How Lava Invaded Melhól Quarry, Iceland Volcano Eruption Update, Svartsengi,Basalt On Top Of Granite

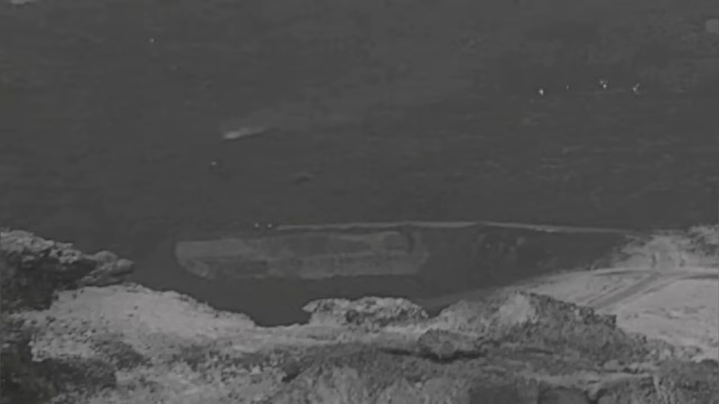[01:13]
Now the lava is moving toward it from two directions, and later it covered it completely. The lava has flattened, completely covered this quarry.